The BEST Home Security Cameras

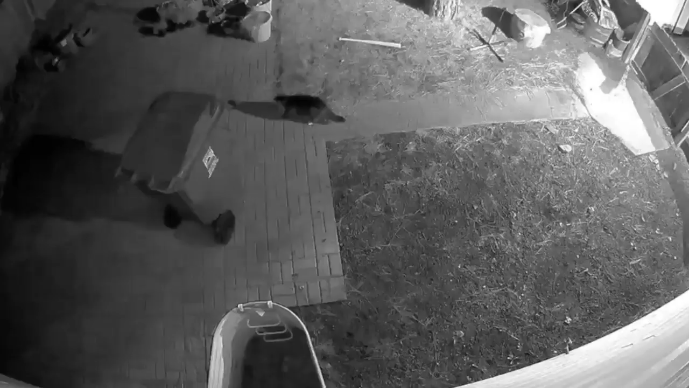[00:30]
As you can see, I catch a lot of cats. Now I'd rather have a cat than a creeper in my backyard. This gives me a peace of mind.